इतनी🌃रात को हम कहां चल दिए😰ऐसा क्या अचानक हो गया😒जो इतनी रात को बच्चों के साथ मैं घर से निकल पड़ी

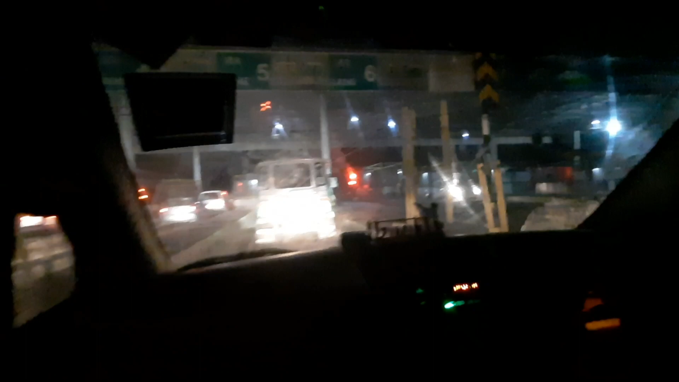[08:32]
टोल टैक्स पे हम जा लिया भी और ये पूछ जावा हाँ देख सको हो ठीक है तो ये तो कितना